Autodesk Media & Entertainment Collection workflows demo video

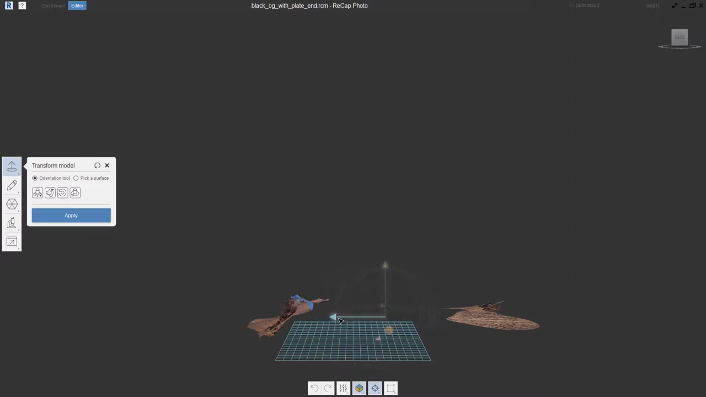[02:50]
So we'll kind of move this guy down, push it back a little bit further into the plate, and then we'll go ahead and we'll drop that guy and rotate it around ever so
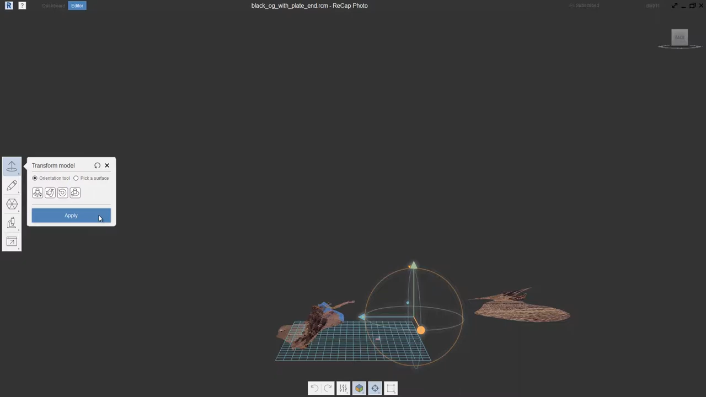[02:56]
slightly to better establish the overall orientation and position of that object in our scene.
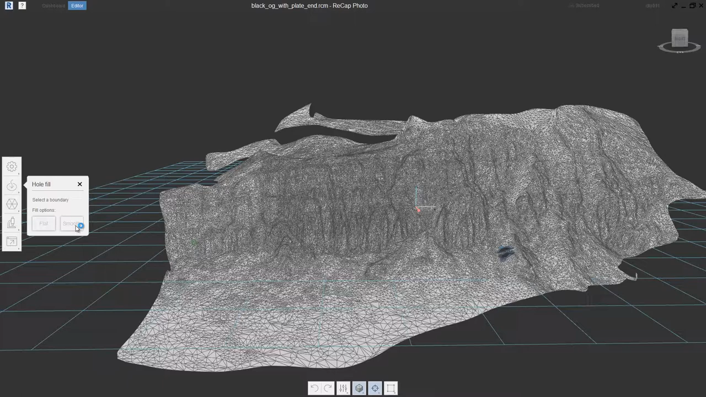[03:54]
And you can see that Recap goes through and does a beautiful job of that. So now we have a pretty high quality piece of photogrammetry